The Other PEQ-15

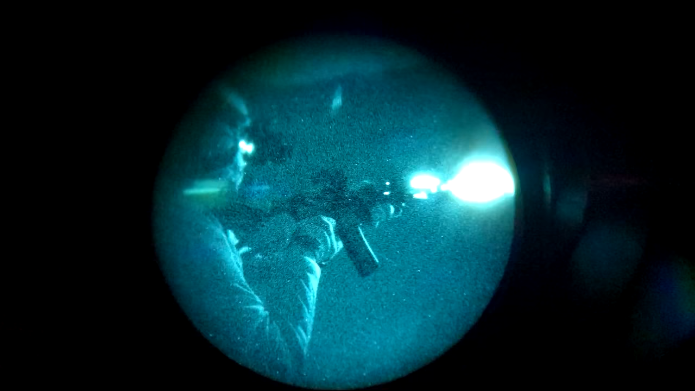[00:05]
We were both shooting our 11.5 ARs under Nod's, mine equipped with a PEC-15 and his equipped with a different PEC-15.
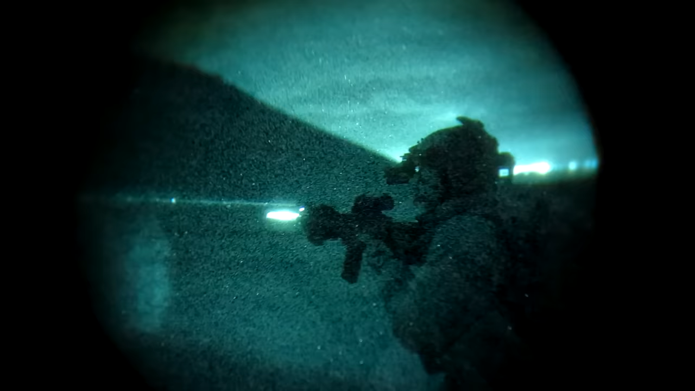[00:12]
Mine is an L3 Harris at PL PEC-15, but Brass Facts has a D-Ball A2, also known as the PEC-15A.
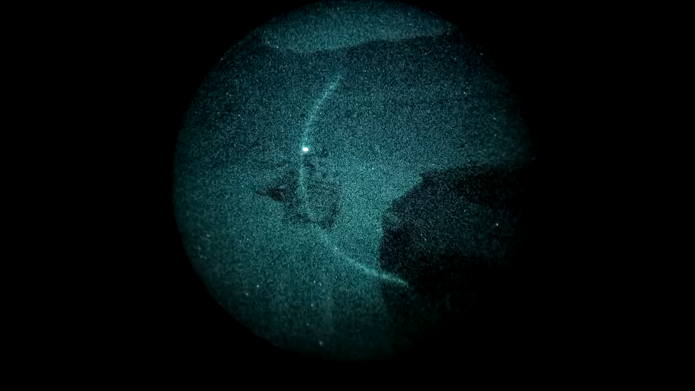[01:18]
So what's the difference between the PEC-2 and the PEC-15, aside from the obvious answer of 13 PECs?
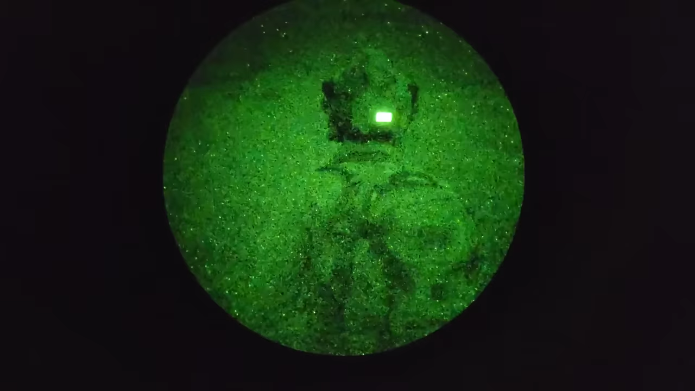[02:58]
You can keep the device in dual IR designator slash illuminator mode and switch easily from low to high power using the other switch.
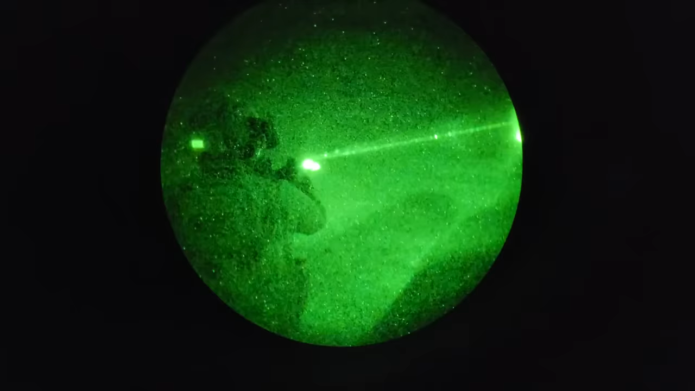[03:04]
Every time I use the At-P-AL, I somehow manage to lose track of where the dual low mode is.
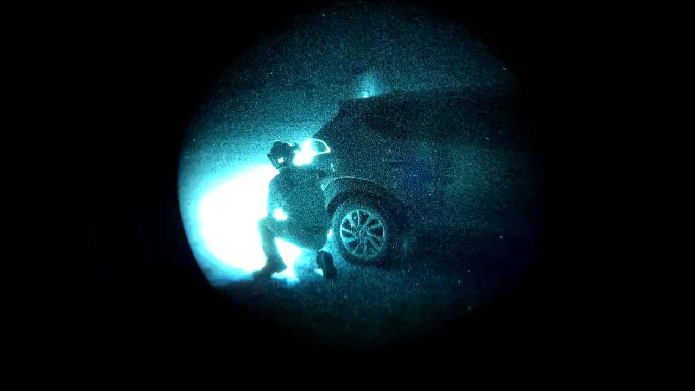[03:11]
The sort of arbitrary decision to omit an illuminator-only low mode reduces the number of clicks on the switch, but also makes it hard to remember where everything is.
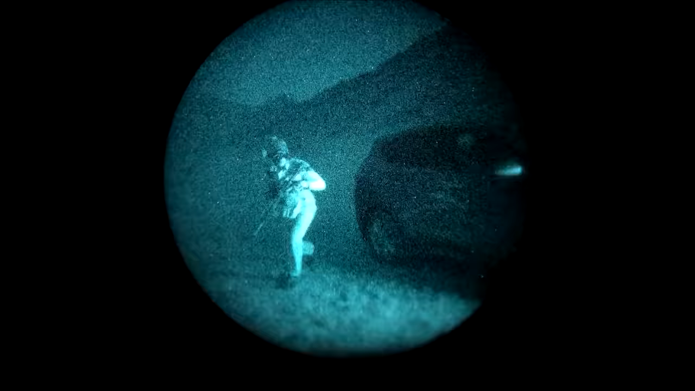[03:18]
Both of these examples are full power units, but the exact power level of the At-P-AL has changed a little over the years.